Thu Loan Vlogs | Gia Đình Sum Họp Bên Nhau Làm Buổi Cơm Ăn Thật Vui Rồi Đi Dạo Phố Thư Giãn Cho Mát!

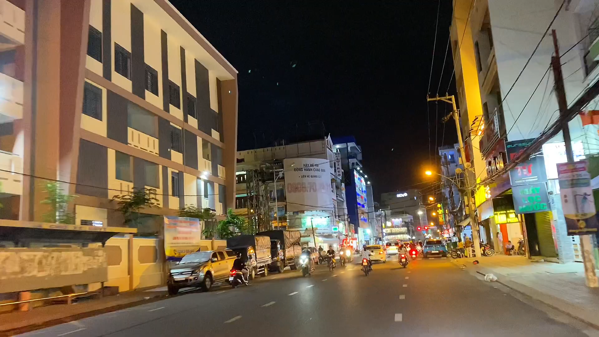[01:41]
Cả nhà ơi, sau bữa ăn á, cũng là mấy tiếng đồng hồ sau thì trời cũng đã tối ha. Bây giờ mình chở ngồi với lạ rủ mấy em cùng đi dạo phố một vòng cho nó mát nha. Chứ trời này thì mình ở trong nhà rất là nóng luôn cả nhà. Với lại lâu lắm rồi mình cũng có dắt ngồi đi dạo phố á,
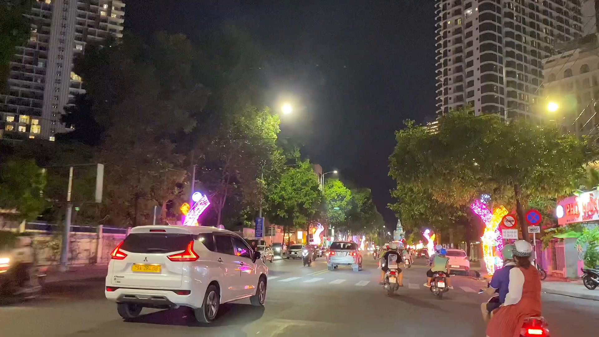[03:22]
Về đêm đường rất là đông luôn cả nhà, mà mát mẻ nữa ha.
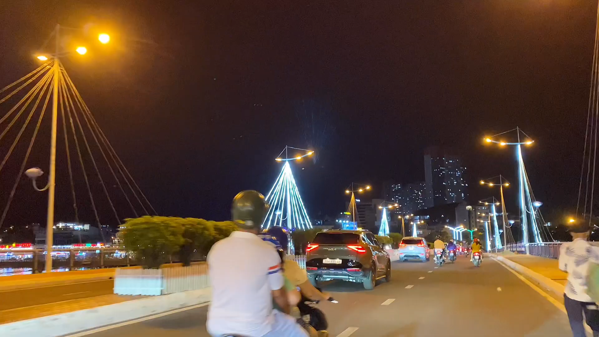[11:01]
Ở Nha Trang phong cảnh về đêm rất là đẹp luôn ha cả nhà.